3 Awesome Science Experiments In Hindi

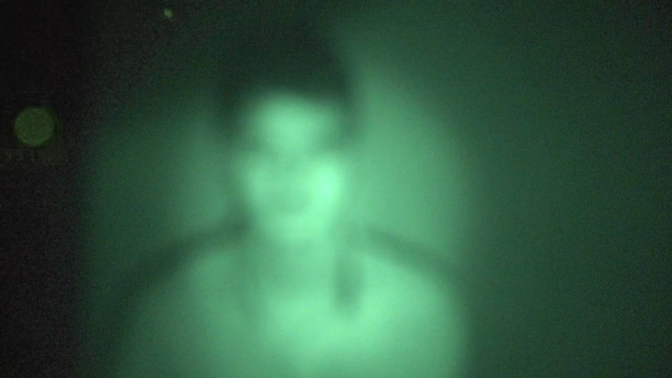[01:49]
देख स केमरा ऊन कर रहा हूं तो यहाँ पर देख सकते हैं नौनीत कैसे दिखाई दे रहा रहा है वहाँ
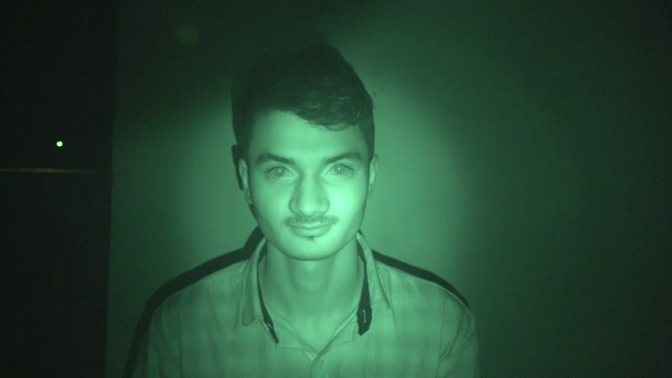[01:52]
था �週तना § 2 लुटी कुछ ऑपजेक्ट दिखाऊ और यह माचिस का यह बॉक्स है ग्रीन कलर का जिसका इसे ट गलर समझ में ही नहीं आ रहा है
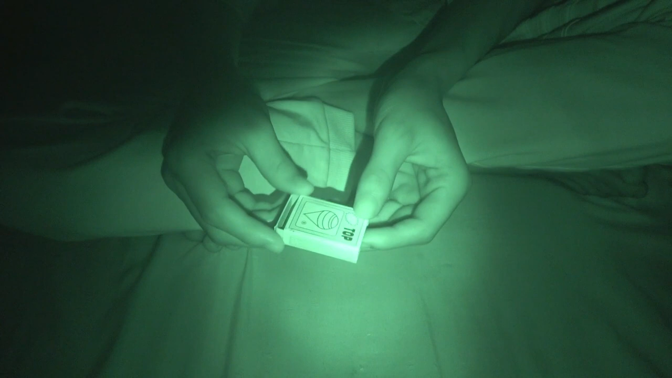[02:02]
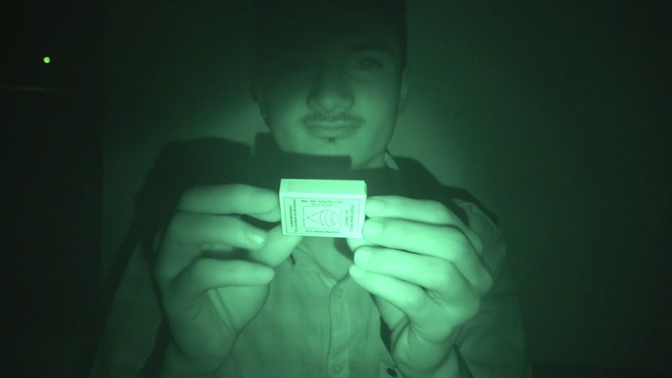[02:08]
मुझे कुछ और दिखाओ इस कैमरा में यह फूम का गलास है और इस मेशच अजीब सा अधिक रहा है हला कि वाइट ही देख रहा
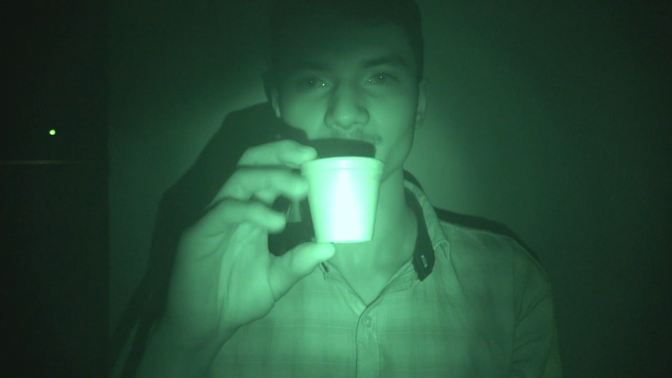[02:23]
है लेकिन जादम अधा रिफ्लेक्शन कर रहा है तो और शक्तिए तो मुझा तरगे
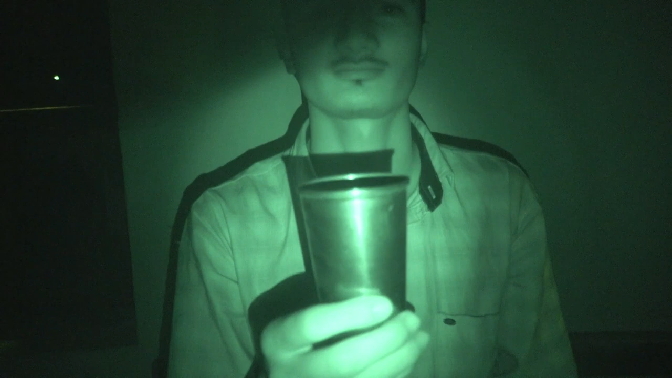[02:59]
वो यह तो मुझे लगता है स्टील का क्लास है इसका कलर चेंज नहीं हुआ है लाइट को रिफ्लेक्ट कर रहा है
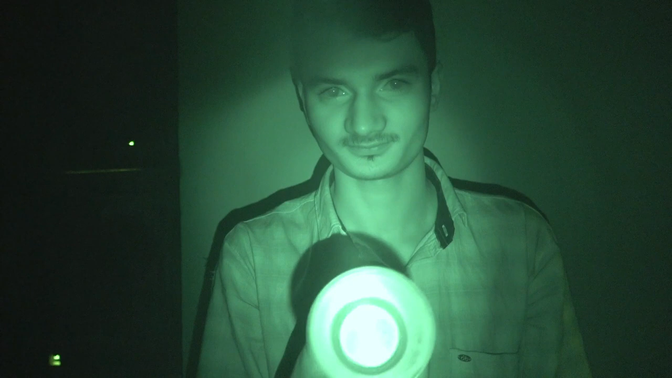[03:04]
तो मीरर दिखाऊ मीरर दिखाऊ मीरर कैसा दिखता है नाइट
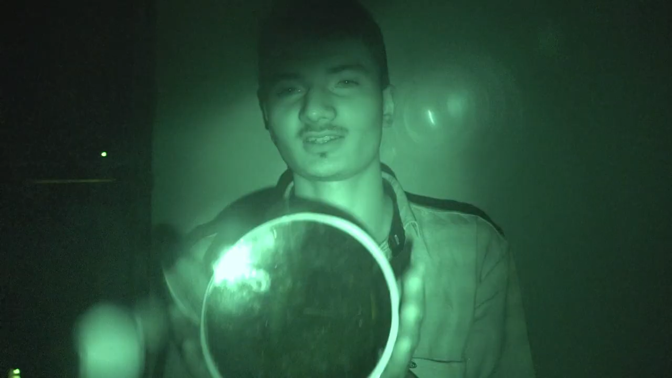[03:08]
विजन केमरा
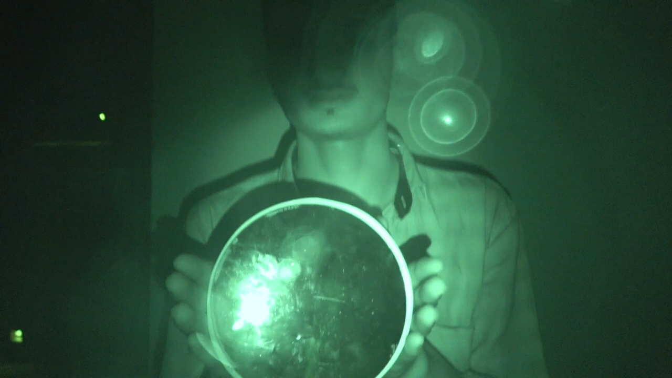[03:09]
से वो इस तरह का मीरा रहा है इसमें से बहुत ज़्यादा रिफ्लेक्शन हो रहा है
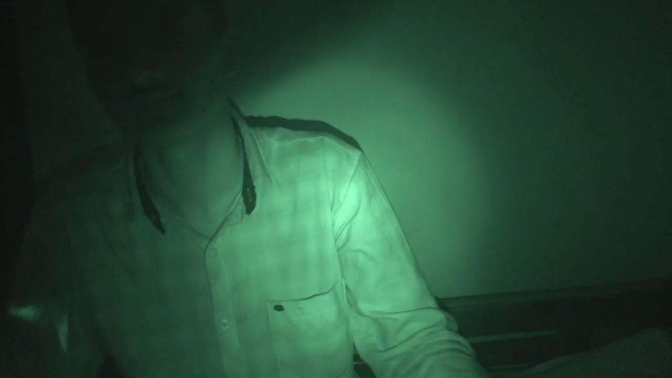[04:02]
ये ये क्या है ओ प्रीज में ये भी तो मीरर के जैसा दिख रहा है ऐसा लग जा रहा है
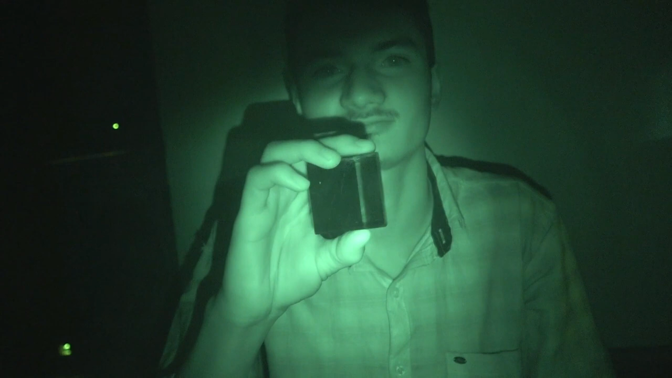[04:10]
कि यह गलास है इसमें ज्यादा कुछ कलर चेंजिंग नहीं हुआ है तो चले इन सारे चीजों को
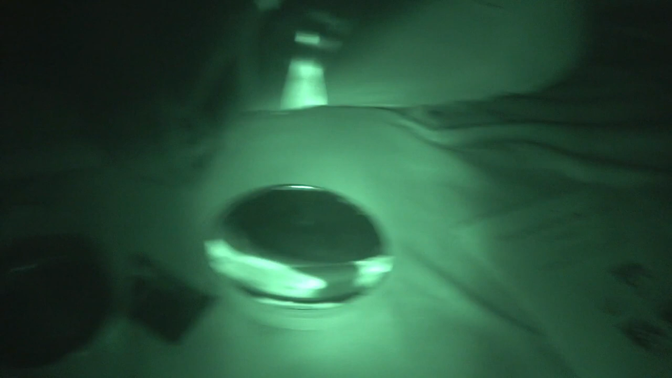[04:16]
नॉर्मल लाइट में दिखते हैं कैसा दिखता है या तो